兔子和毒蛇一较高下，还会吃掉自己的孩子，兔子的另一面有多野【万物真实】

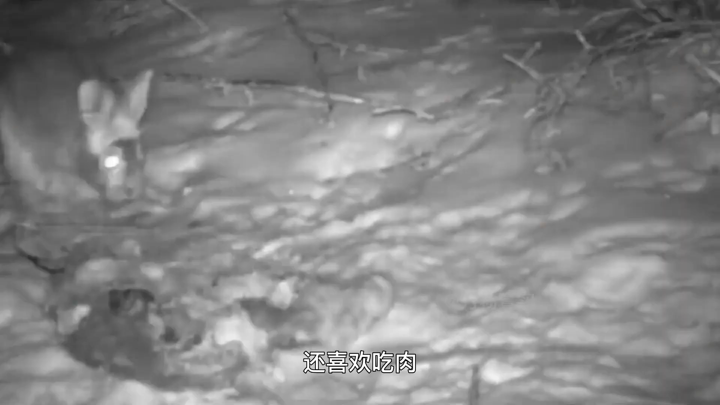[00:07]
兔子竟然也能和蛇一较高下还喜欢吃肉甚至是同类相识
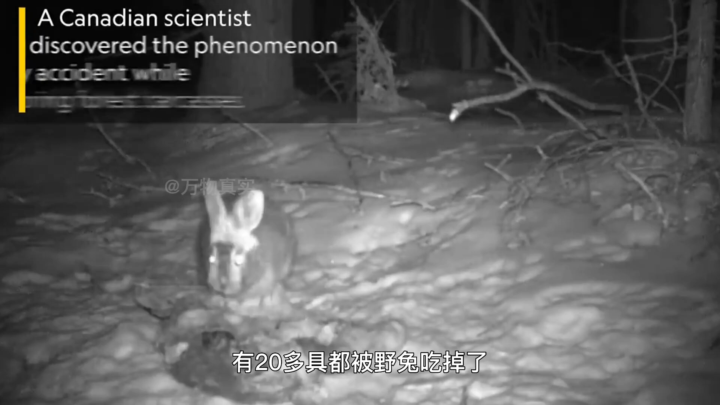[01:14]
多具都被野兔吃掉了
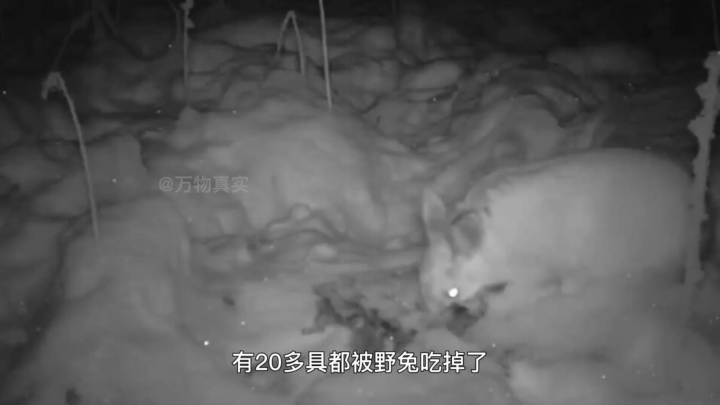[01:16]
其中很大一部分是鸟类的尸体令这位科学家震惊的是在